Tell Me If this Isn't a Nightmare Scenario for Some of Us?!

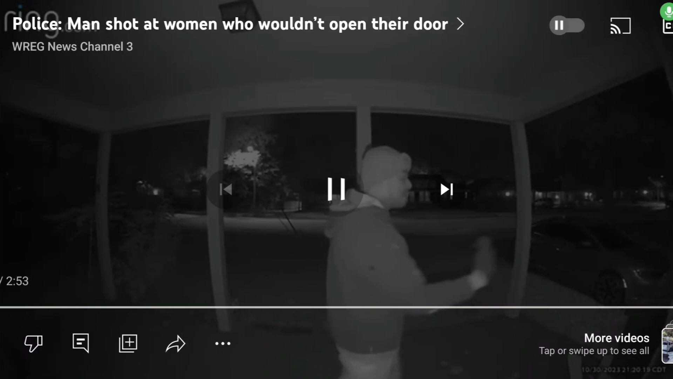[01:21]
New at 10, surveillance video captures the moment a mother-daughter
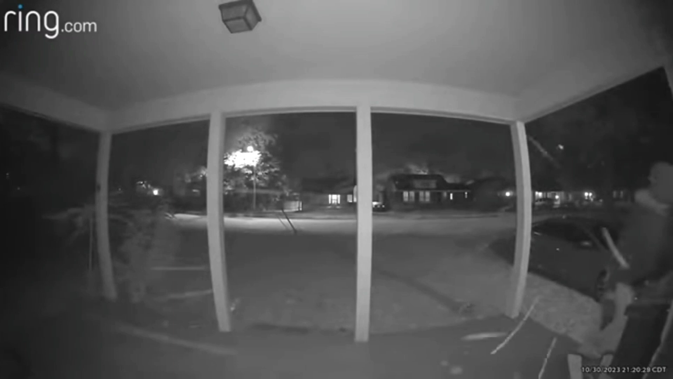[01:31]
duck for cover as shots explode into their home. Apparently, the targets of random gun violence while inside their own Midtown home. Hello, I'm Stephanie Skirloff.
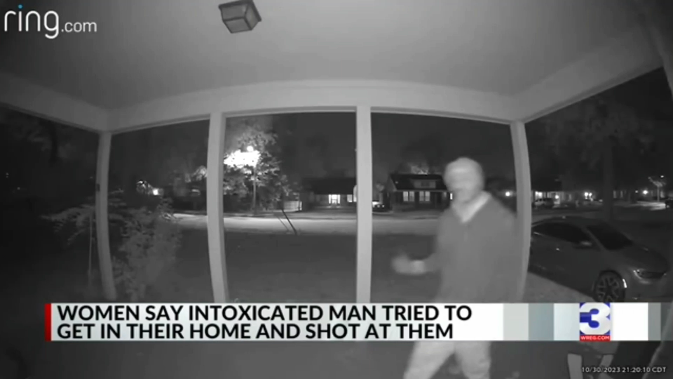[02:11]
I'm talking to some water for my car. The man says he wants water for his car, but the woman inside yells back, it's her car, to which the man responds. Not your car, baby. That man, have you ever seen him before? Never, never seen him.